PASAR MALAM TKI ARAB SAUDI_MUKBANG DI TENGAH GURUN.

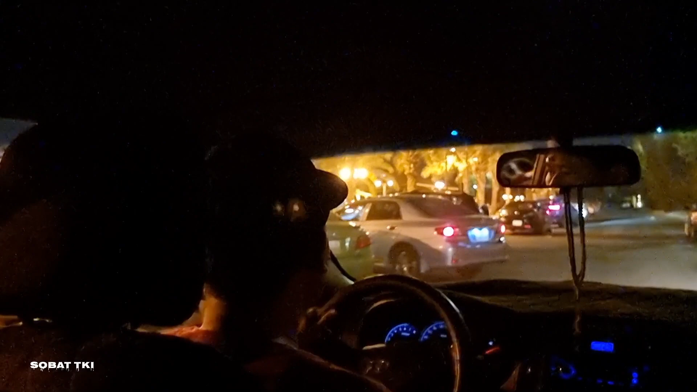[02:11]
Nah, jadi orang Indonesia banyak yang berjualan di Hadigah ini nih tuh. Nah, kalau ke sininya orang Saudi Kang Jaya. Oh gitu. Iya. Di sana oh, tadi nah ini Saudi ke sini.